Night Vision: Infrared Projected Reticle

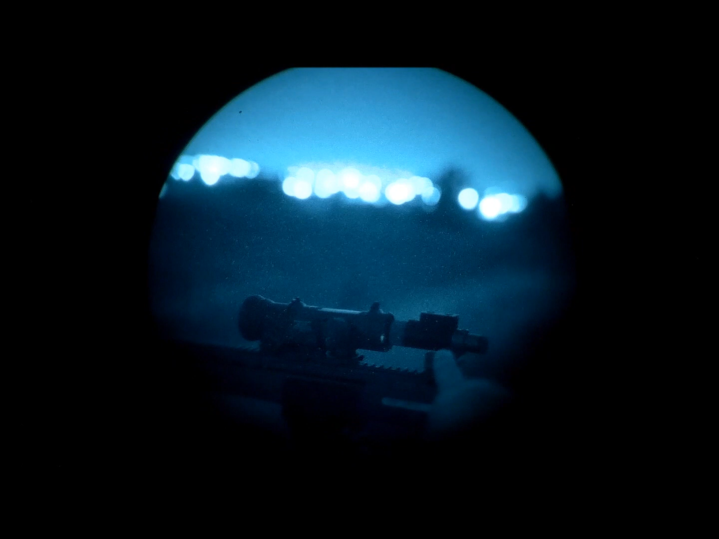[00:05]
So here I have my old ATN illuminator with an Alcan Spectre, one and a half to six.
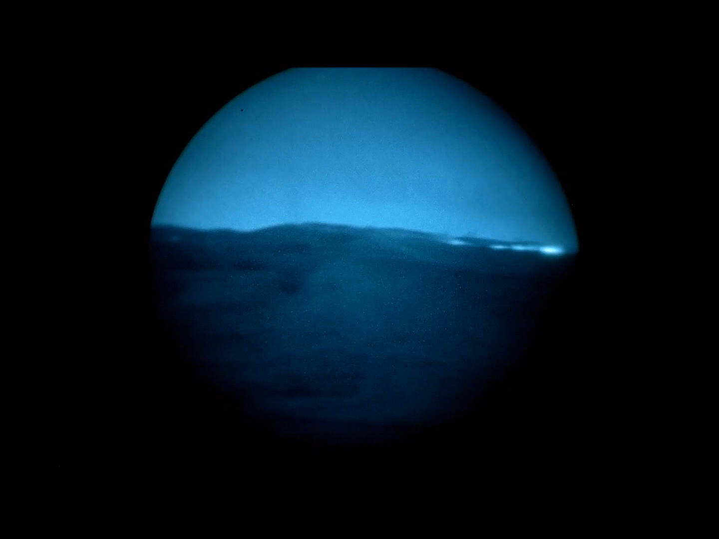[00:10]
So I'm using film with white phosphor, it's a lot better. So not only am I illuminating my target, I'm also aiming with this reticle. Now, that's 100 yards,
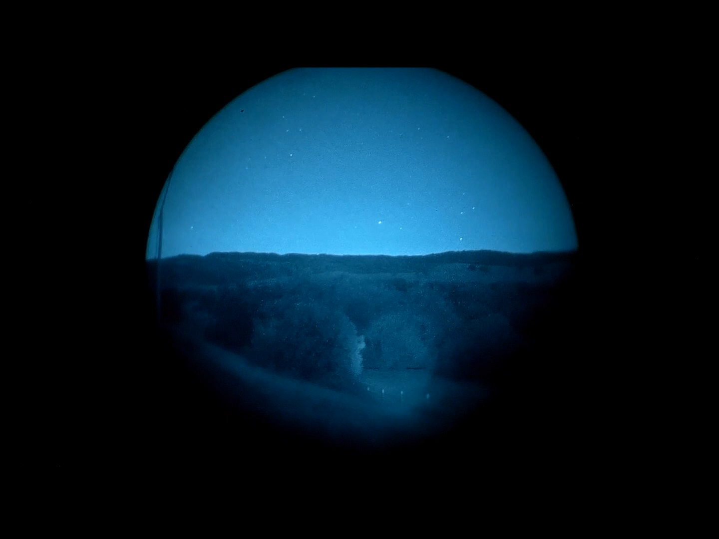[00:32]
that is totally doable, if you're able to see anything. 100 yards, to that tree is 200, that's a stretch.
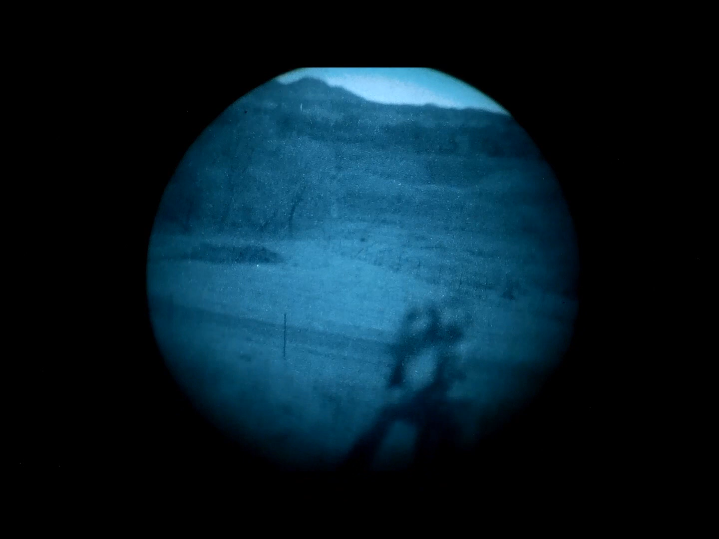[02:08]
This is a surefire vampire. Let's see how well it works behind. The Elkan Spectre.
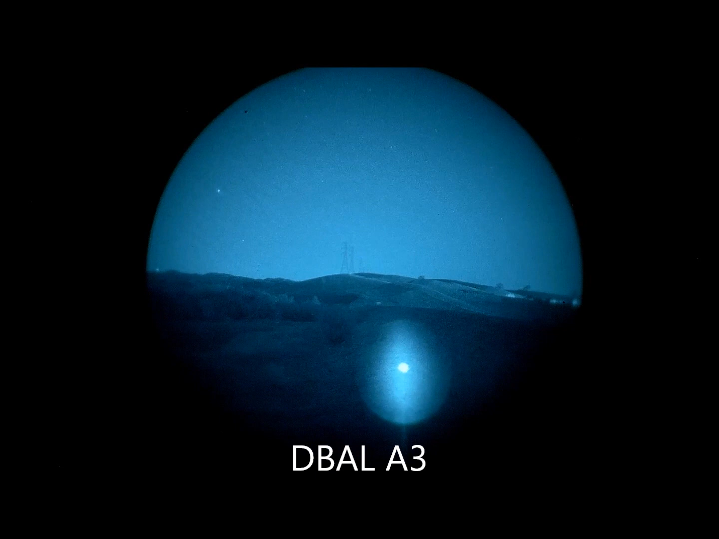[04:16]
I don't want that. There we go. There we go. Okay, so that's a laser illuminator shining through a D-Ball. Surprisingly, that's not that great.